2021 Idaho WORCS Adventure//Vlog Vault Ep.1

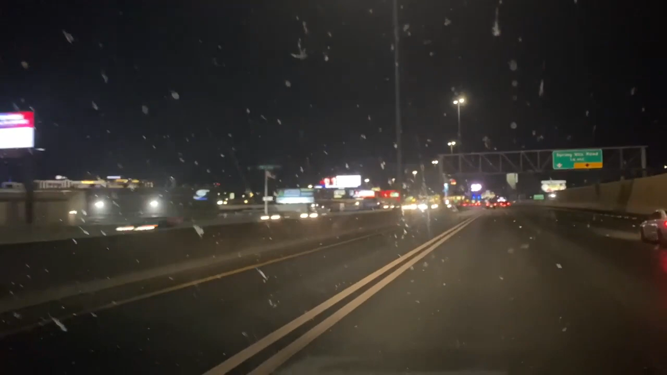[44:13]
Yeah, looking at Vegas through a dirty windscreen. Let's go! Windscreen? What are you, European or something? Yes, actually, I'm from Russia, and we call them windscreens because they screen you from the wind. Does this not make sense to you, stupid American boy? No. I didn't think so. No.